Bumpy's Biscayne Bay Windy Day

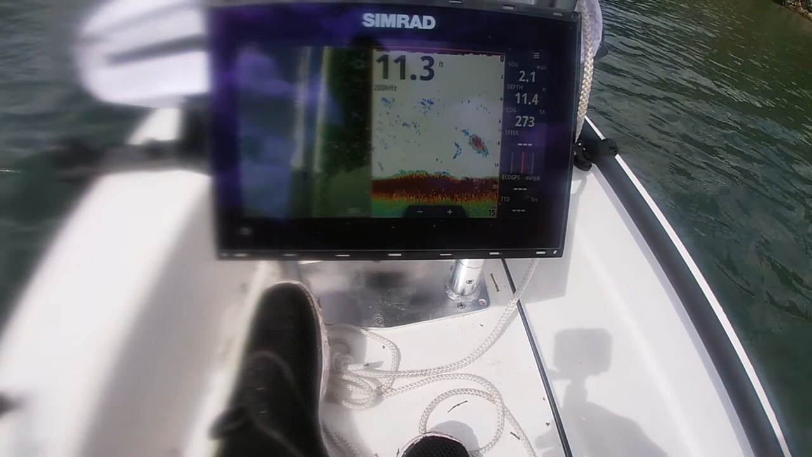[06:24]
See if there's any fish in here
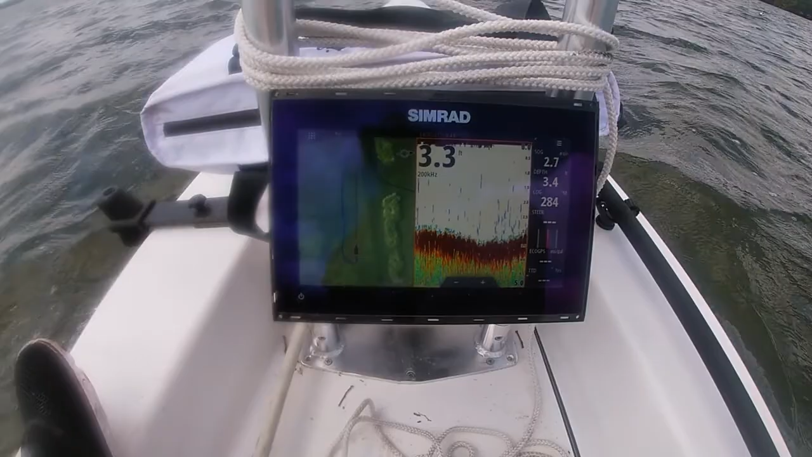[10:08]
Okay so now we're on the flat
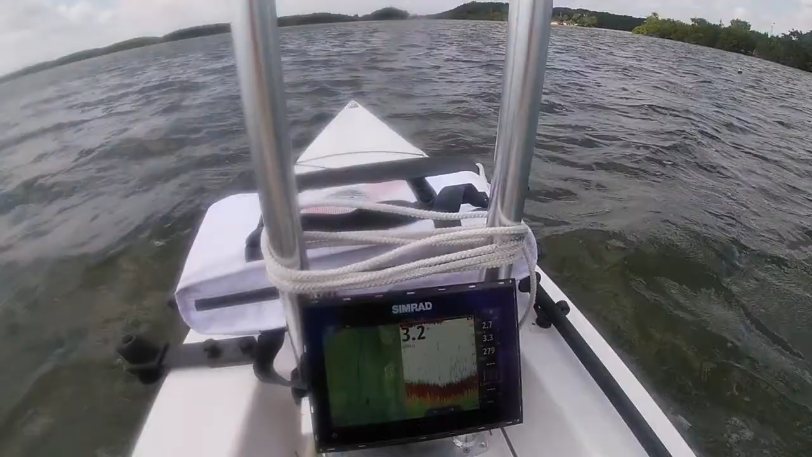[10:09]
Sometimes you're fish laying out here Waiting to ambush Not much in the canal today